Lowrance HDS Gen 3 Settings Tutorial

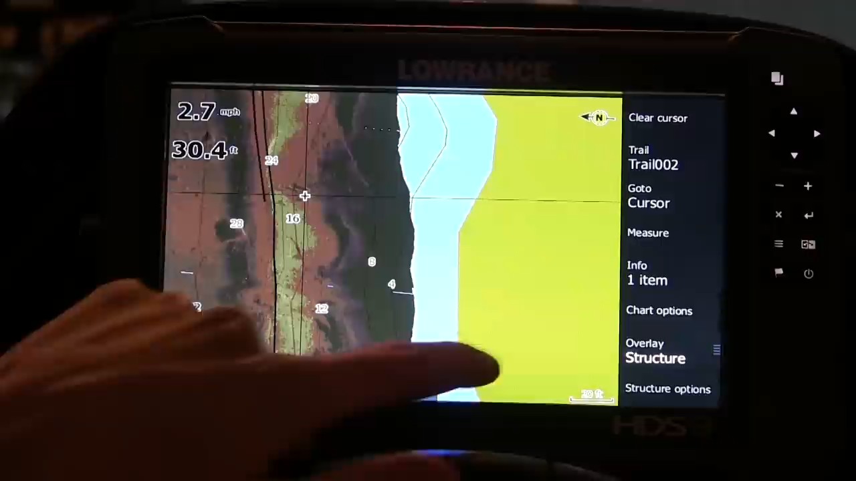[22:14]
On screen: depth 30.4 ft, speed 2.7 mph
Um, and you can basically go down this structure or this map and just hit multiple points even after you've idled all the way past it.
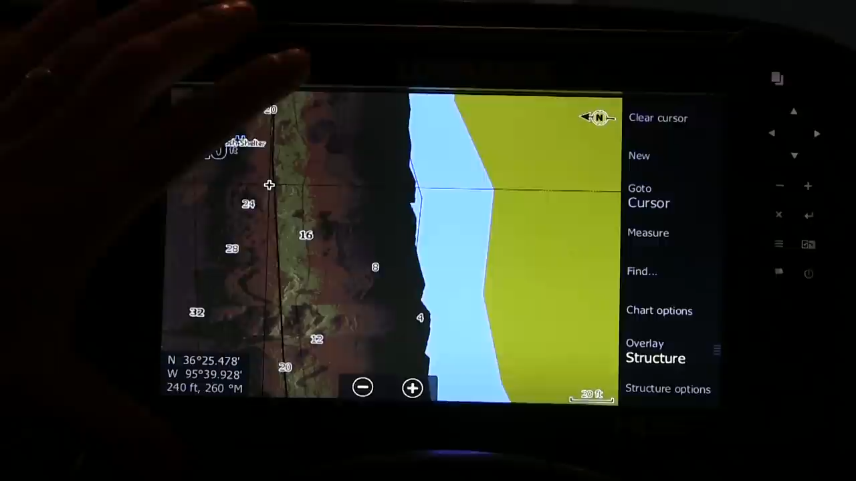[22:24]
Um, the great thing about this is that in the recording and the, in the memory, it allows you to kind of go back and look at things.
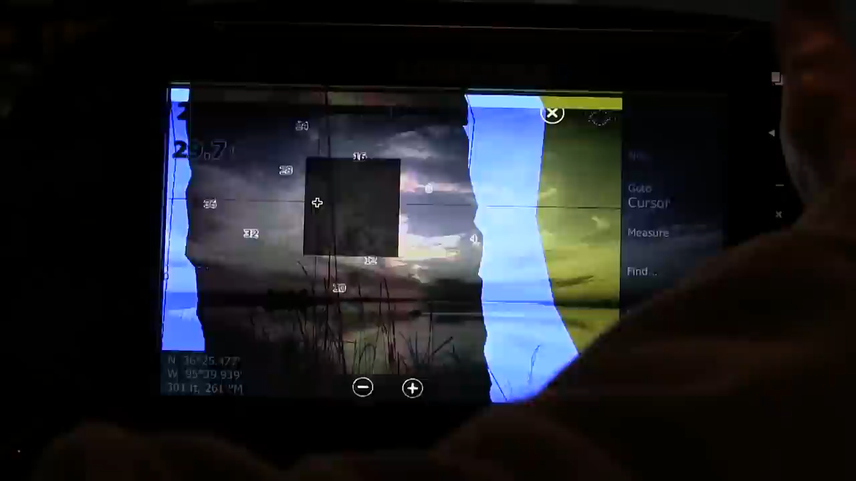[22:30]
Even if we were to go back to our sonar, our 2D sonar, um, and something, you know, maybe we've idled 30, 40, 50 yards, but something back there
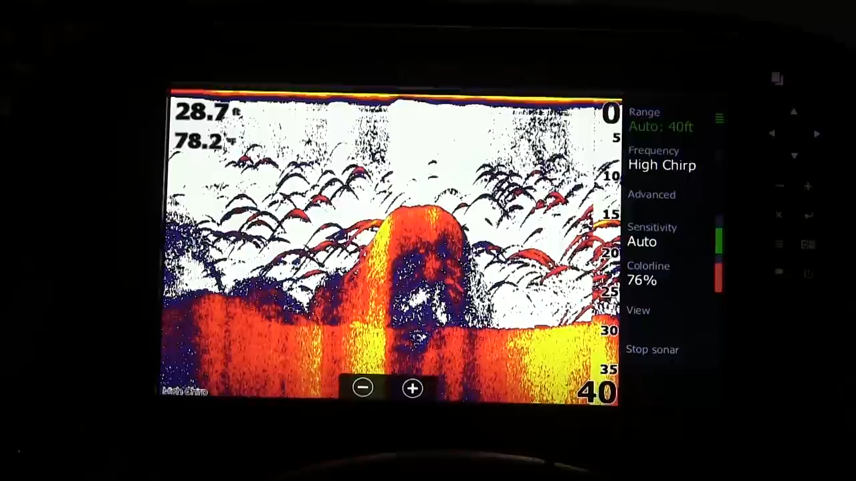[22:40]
or, you know, interest us and we want to get back to it, you can take it and if you come here up at the top and you just touch the screen,
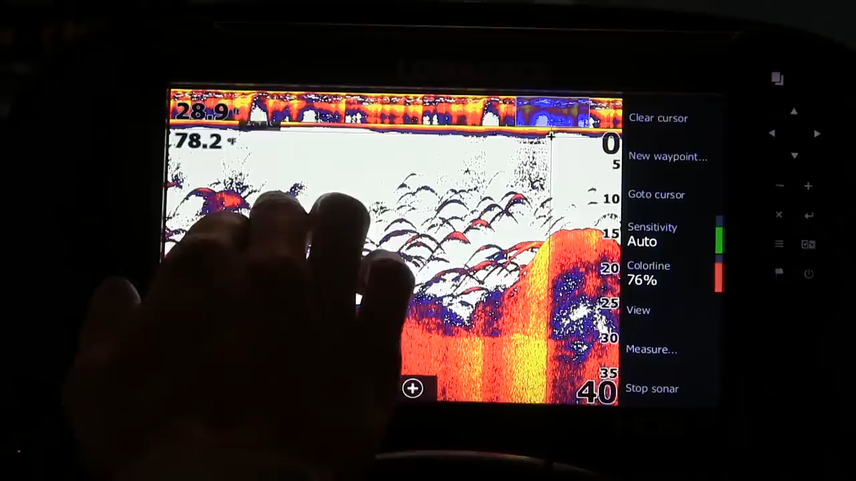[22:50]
I can zoom and I can go all the way back to maybe this big old school of fish right here,
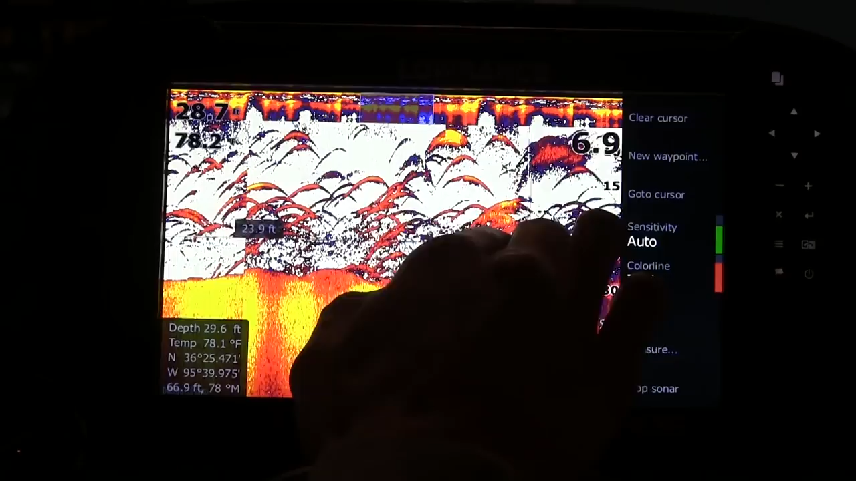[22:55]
um, or this particular, you know, hump of grass or, or,
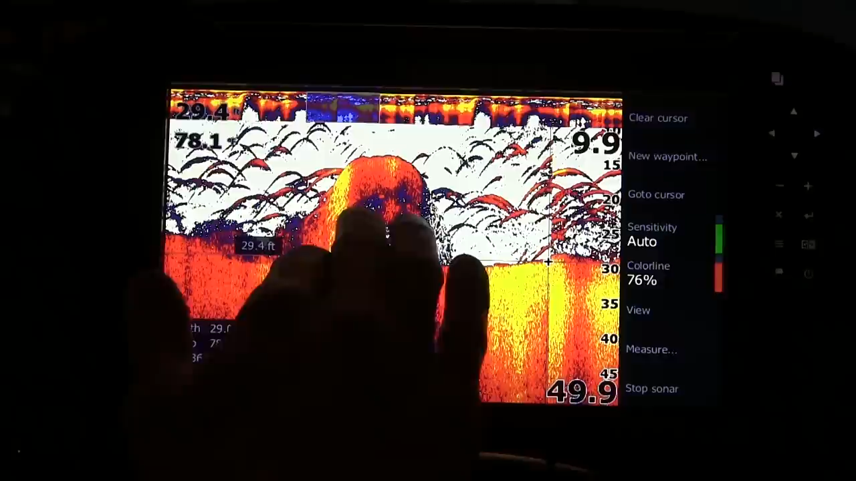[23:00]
or weed line and I can touch it, I can hit my flag again and bam, I hit and save my waypoint just like that.
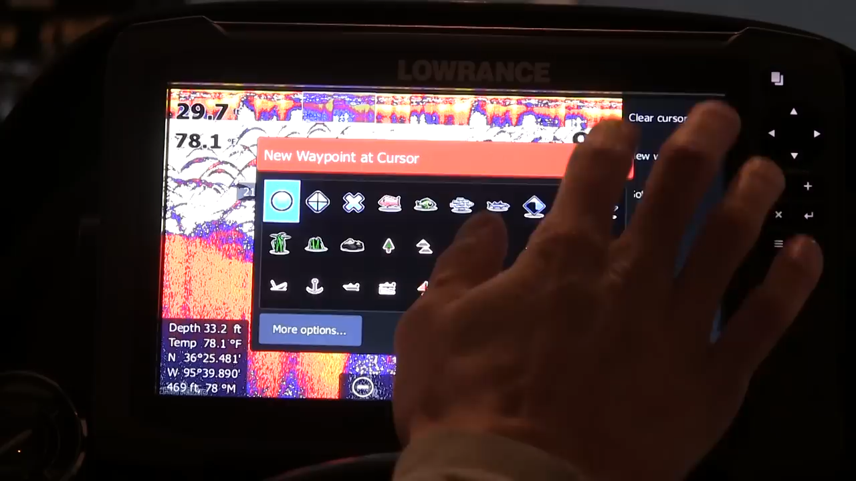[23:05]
On screen: water 78.1°F
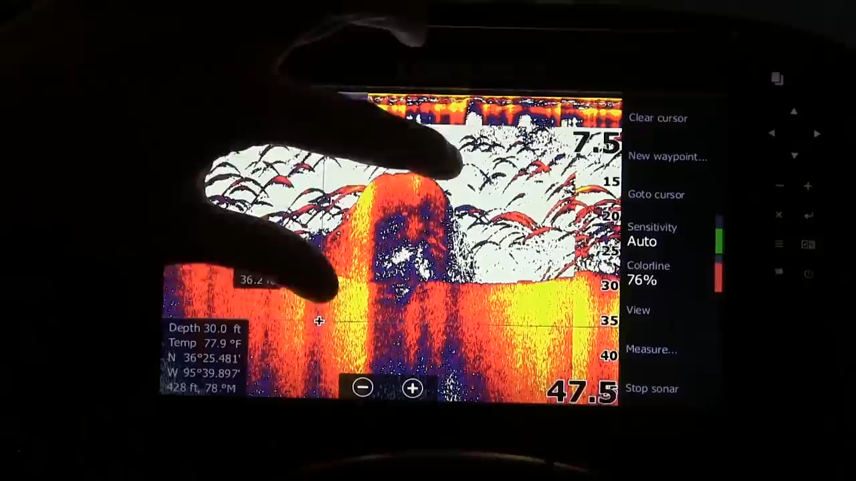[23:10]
On screen: water 77.9°F
So there's some really cool features that just help make things a little bit, um, you know, better and faster on the water. Uh, the great thing is, is it's still recording as I'm moving my boat or even just sitting there.
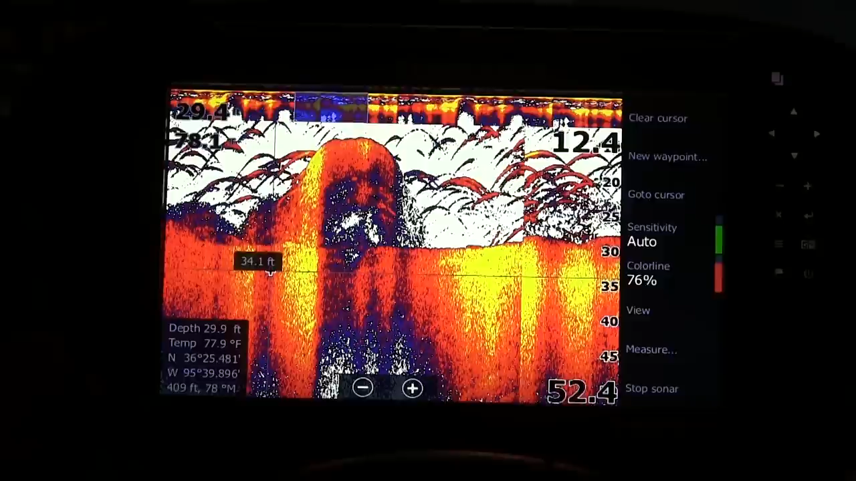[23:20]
All I have to do is hit clear cursor and I go back to where I am right now.